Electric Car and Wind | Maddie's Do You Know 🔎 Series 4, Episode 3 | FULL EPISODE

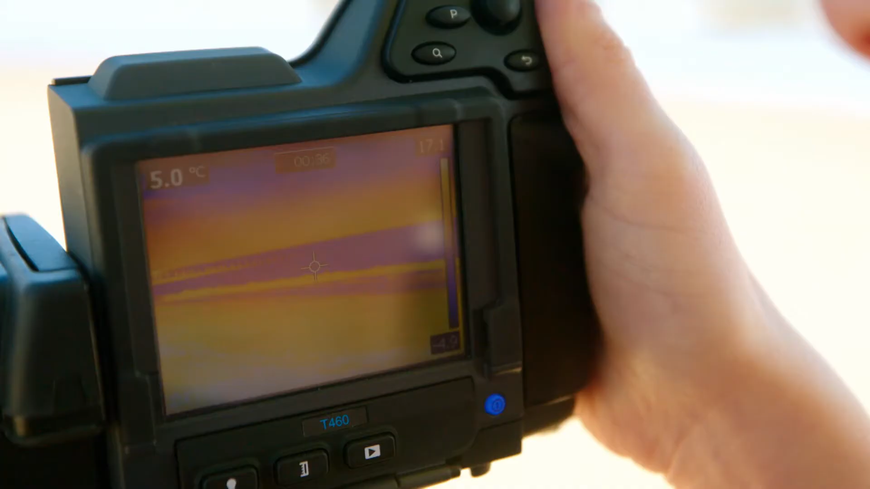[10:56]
On screen: spot 5.0°C
This is a thermal imaging camera and it shows us how hot or cold things are.
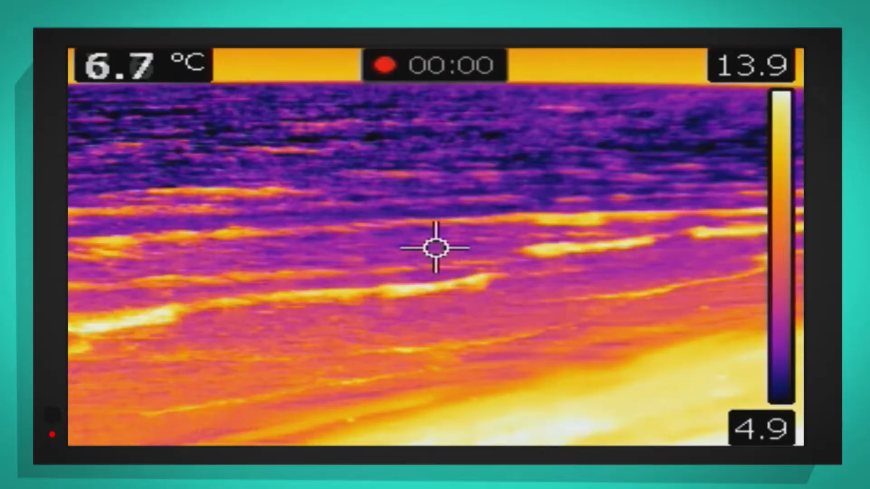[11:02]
On screen: spot 6.7°C
Can you see the sea is purple? That tells us that it's really cold.
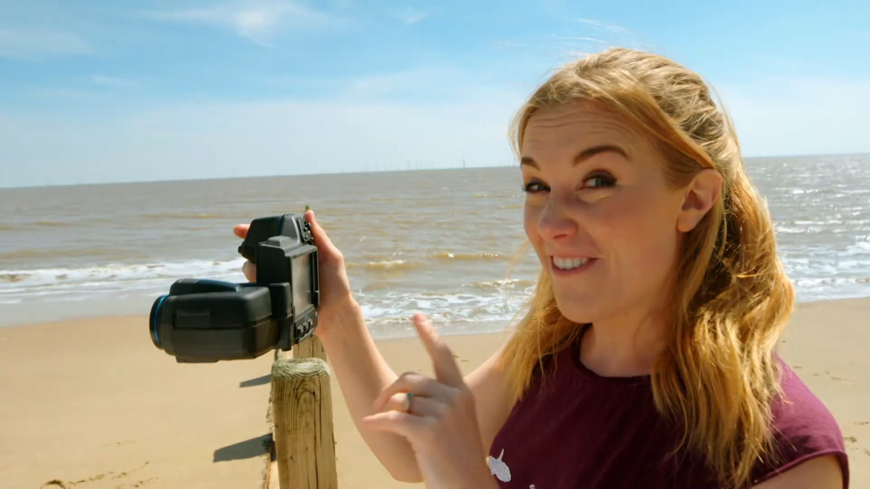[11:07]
Now, if we take a look at the land, can you see the difference?
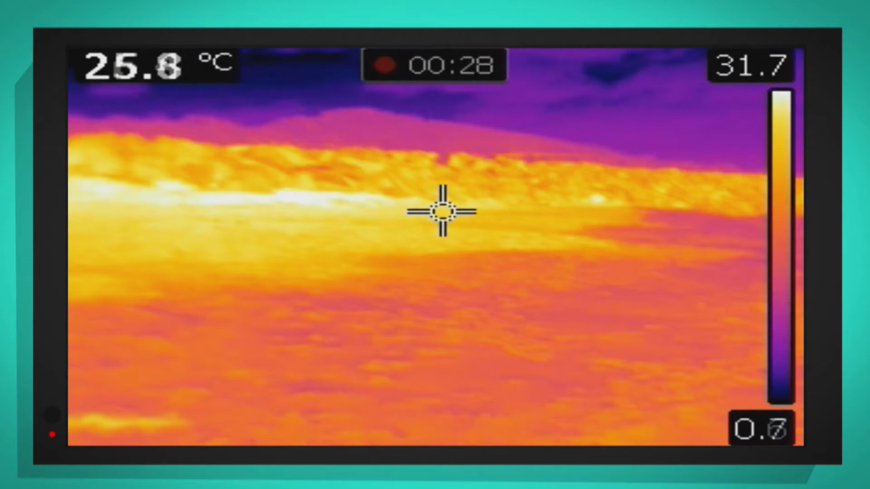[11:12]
It's yellow and orange. That means it's much warmer. The sun heats the land up quicker during the day than the sea.